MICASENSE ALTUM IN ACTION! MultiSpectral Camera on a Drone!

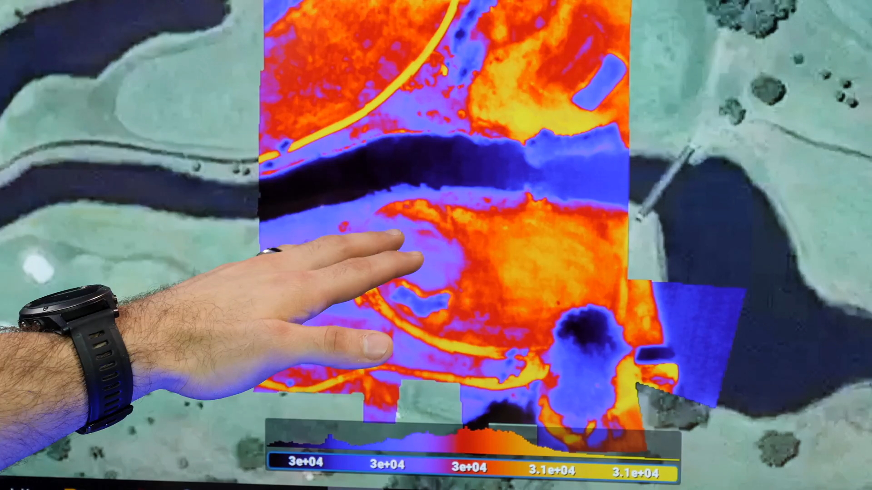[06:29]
That's the normal area of grass that we're seeing as well as the sand dunes. Obviously the hottest spots you're seeing right now are the road. You know, that's just the concrete itself absorbing a lot of the heat. And then we also just see again where the grass is very,
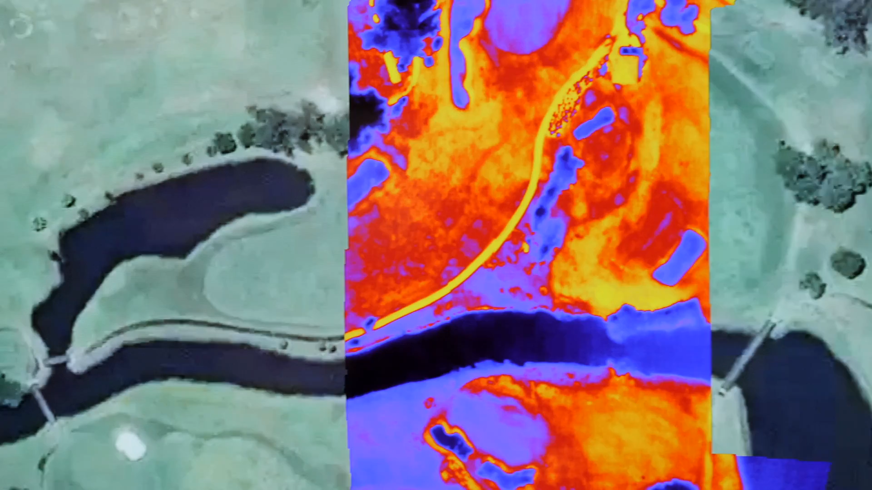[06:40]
very low cut where everyone's actually playing golf itself. It's absorbing tons of heat in those areas.